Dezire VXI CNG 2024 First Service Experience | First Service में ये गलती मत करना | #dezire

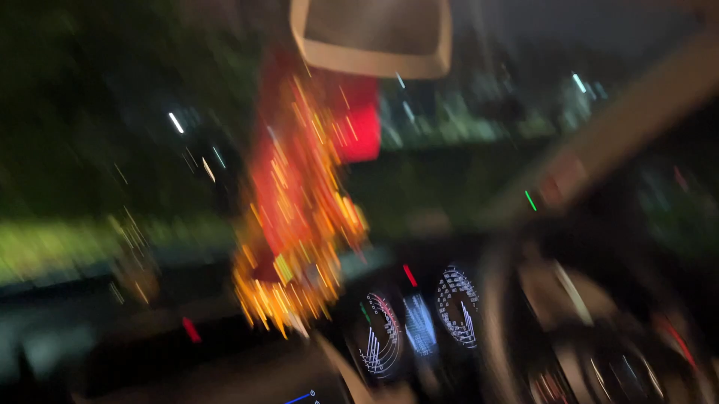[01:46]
है कि यह कुछ लूग है गारी का देख सकते हैं और रात के समय में चलिए आपको दिखा देते हैं जो आइसेसरिस की तौर पर जो फोग लेंप लगाए थे तो चलिए उसका भी फ्रोव आपको दिखा देते